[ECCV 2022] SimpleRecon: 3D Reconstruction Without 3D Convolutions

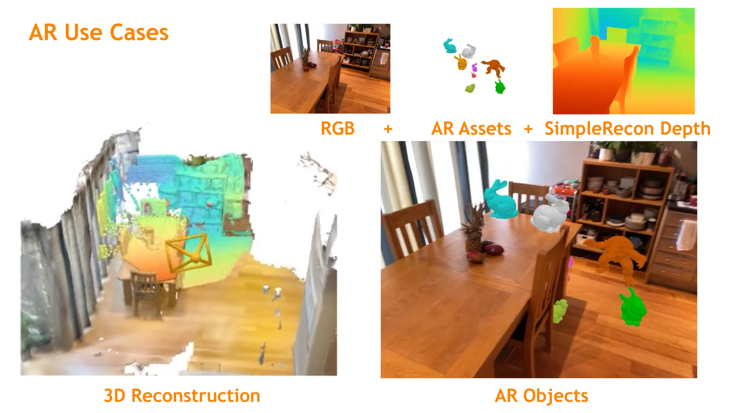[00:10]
Sharp depths and reconstructions allow for realistic occlusions, making the way for plausible immersion.
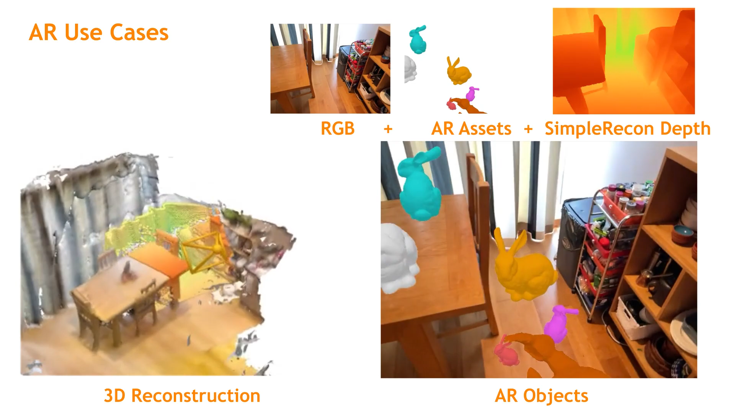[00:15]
However, the current state-of-the-art for reconstruction is volumetric, using large memory allocations and 3D convolutions. This is not feasible on lightweight hardware, while on powerful hardware does not trivially allow for interactive low-latency updates.
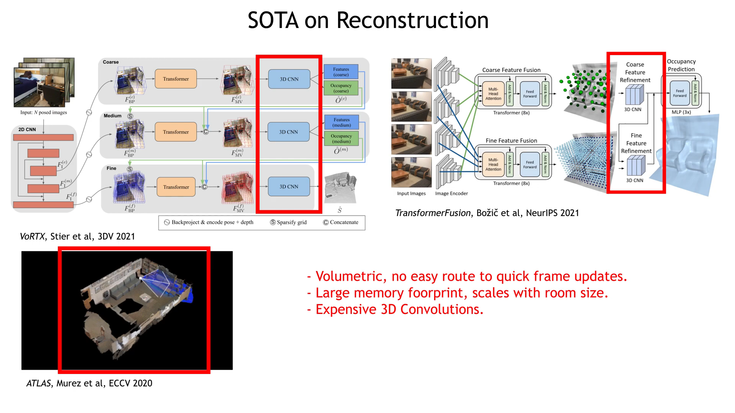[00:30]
The current state-of-the-art models for depth estimation from video utilize either expensive 3D convolutions or complex mechanisms that are not transparent and require special implementation.
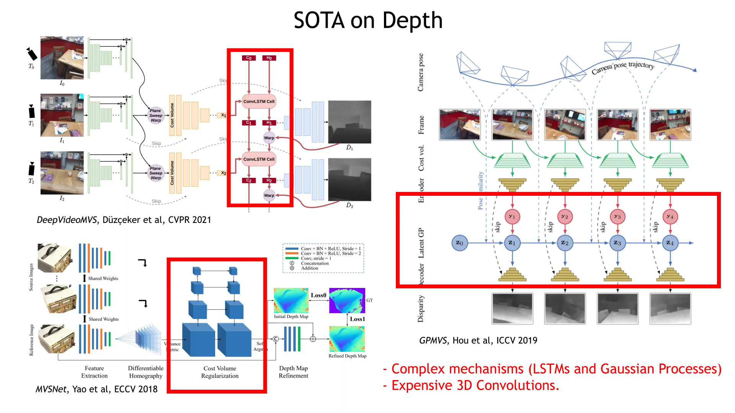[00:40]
We present Simple Recon, a method for accurate monocular depth prediction from video, utilizing a strong image encoder and our novel metadata for improved cost-volume matching.
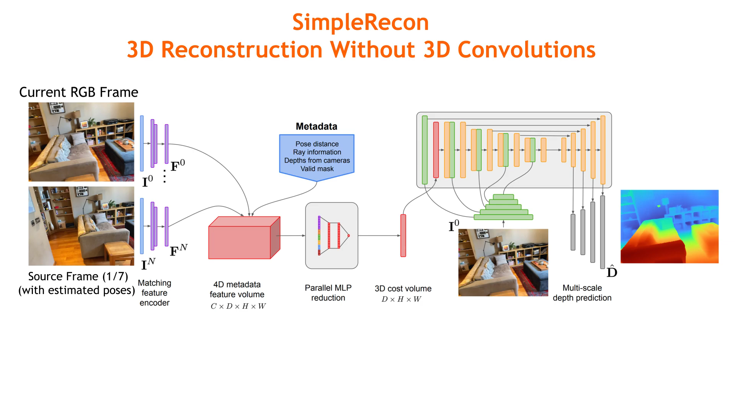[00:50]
Crucially we use no 3D convolutions and instead opt to use simple tricks for reducing our cost volume and achieving sharp depths, exceeding the state-of-the-art in depth estimation.
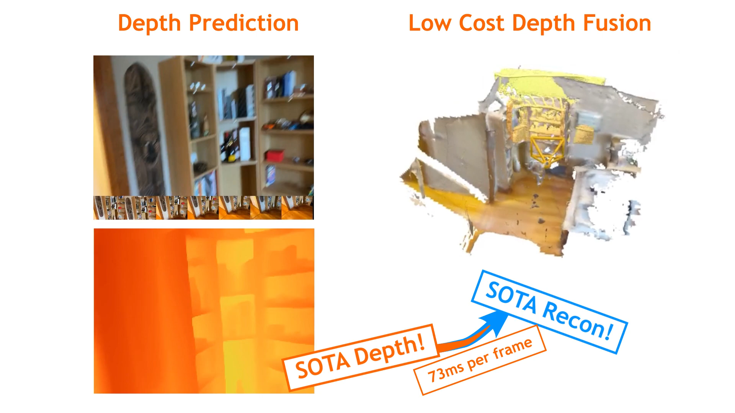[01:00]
We follow this with simple fast off-the-shelf depth fusion, matching the state-of-the-art in 3D reconstruction.
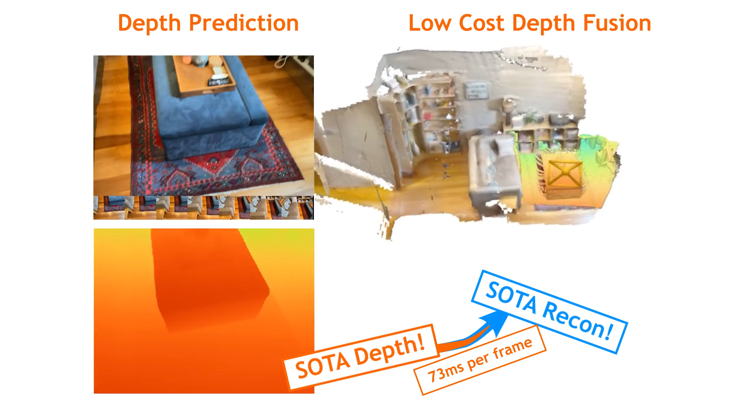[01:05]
First, let's describe a multi-view stereo baseline.
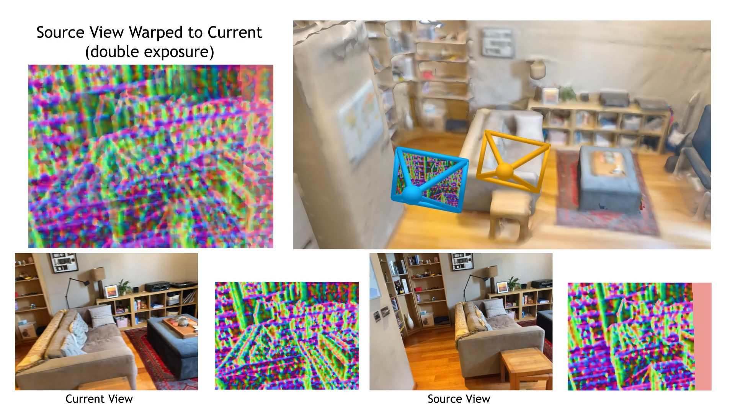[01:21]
We use 7 source frames, warping each source view into a cost volume.
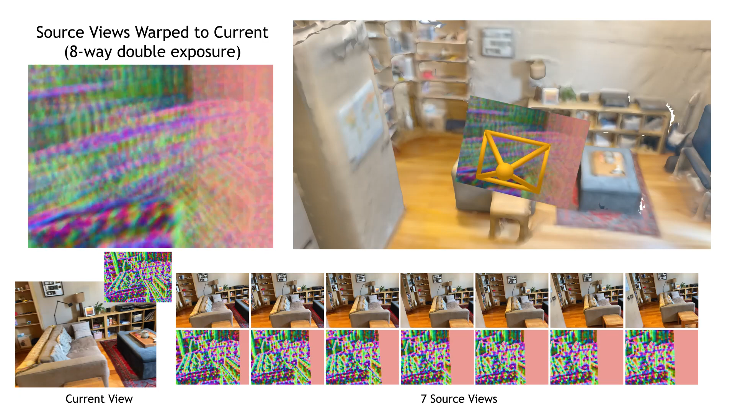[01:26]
We reduce the cost volume, along with associated metadata, to a single value per pixel per depth plane.
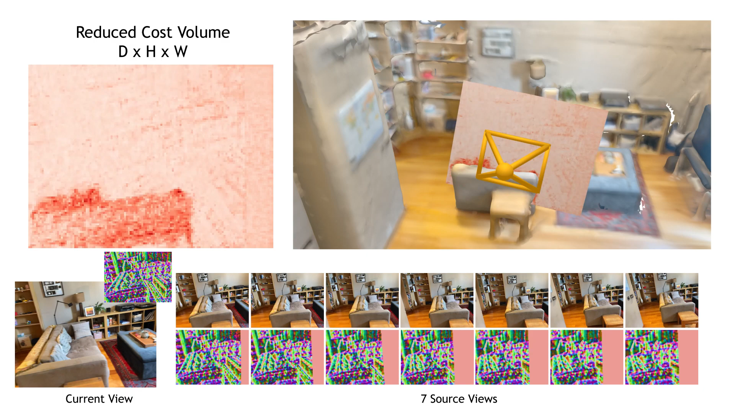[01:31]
The cost volume provides strong metric depth estimates at every pixel, but is very sparse and noisy.
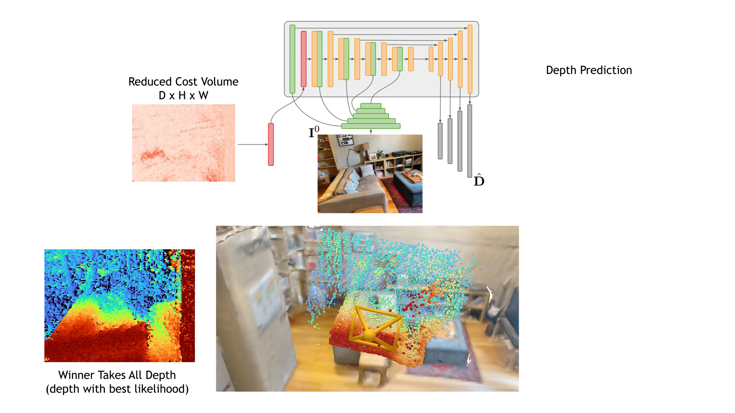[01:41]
We pass the reduced cost volume to a unit, along with features from a separate image encoder to enforce a strong image prior. What we've just described produces a strong baseline already, and exceeds the state-of-the-art for depth estimation from video.